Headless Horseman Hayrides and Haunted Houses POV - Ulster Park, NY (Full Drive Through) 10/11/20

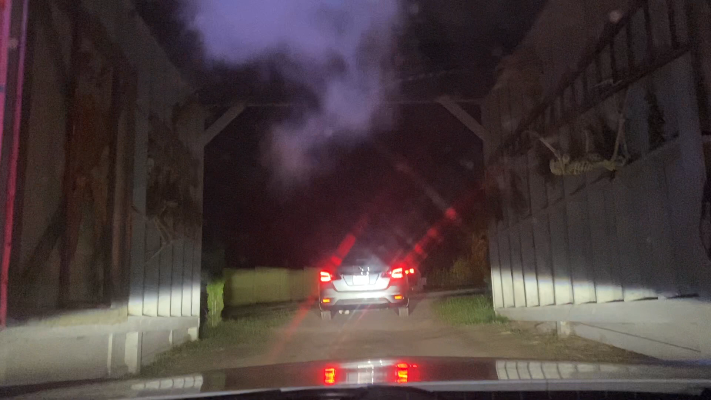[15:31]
That's the Ulster Park Police Department. Imagine. Oh, that's the entrance to the motel. Uh-oh.